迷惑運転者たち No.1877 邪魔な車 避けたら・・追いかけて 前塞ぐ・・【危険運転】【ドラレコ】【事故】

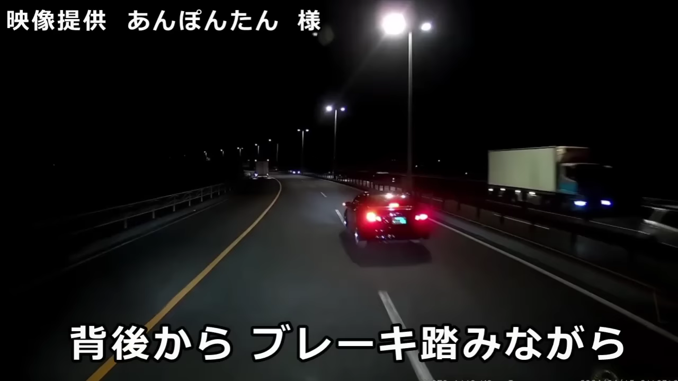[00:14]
なんでこういう運転するんだろうね。ブレーキの意味なんなの。こういうバカ多いよね。